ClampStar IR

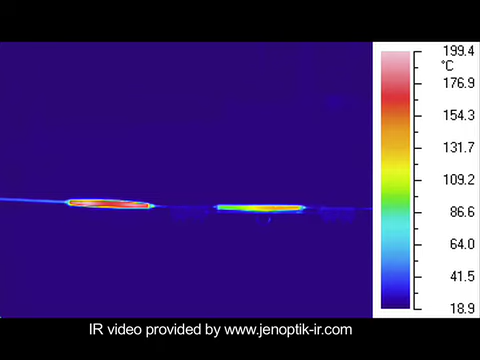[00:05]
On screen: scale top 199.4°C, scale bottom 18.9°C
The absolutely amazing performance of ClampStar can be seen in this remarkable infrared video sequence.
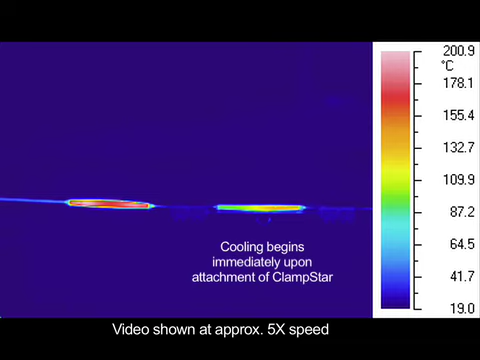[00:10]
On screen: scale top 200.9°C, scale bottom 19.0°C
For this test, two high-resistance splices on a section of number 2AWG conductor were set up with a controlled electrical load of 240 amps, which served to bring the conductor to approximately 220 degrees C. At this load, these high-resistance splices had surface temperatures of approximately 270 degrees C. These temperatures are being measured with a surface contact pyrometer to verify their temperatures. When a ClampStar is installed over one of the splices, it immediately begins to cool down and within a
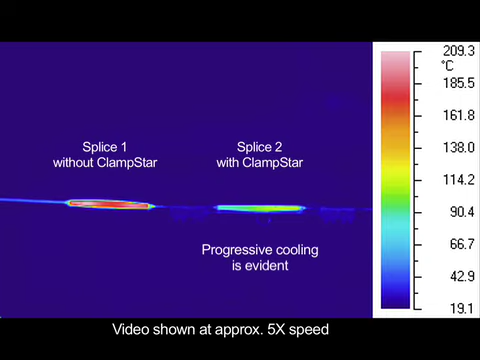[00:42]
On screen: scale top 209.3°C, scale bottom 19.1°C
period of less than 15 minutes has cooled to about 37 degrees C, enough to place a bare hand on the splice itself, as well as the ClampStar,
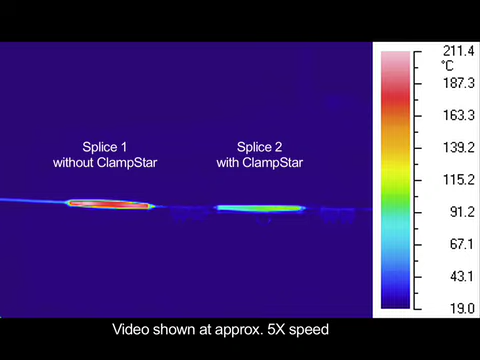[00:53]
On screen: scale top 211.4°C, scale bottom 19.0°C
which now carries upwards of 80% of the electrical current, which is still on, as is evinced by the other splice, only 7 inches away, still operating at 270 degrees C. When the ClampStar is removed from the first splice and simply moved over and installed on the second splice, it immediately begins to cool down, while the first splice rapidly heats back up to the 270 degrees C temperature originally measured. During testing to ANSI C119.4, Class AA,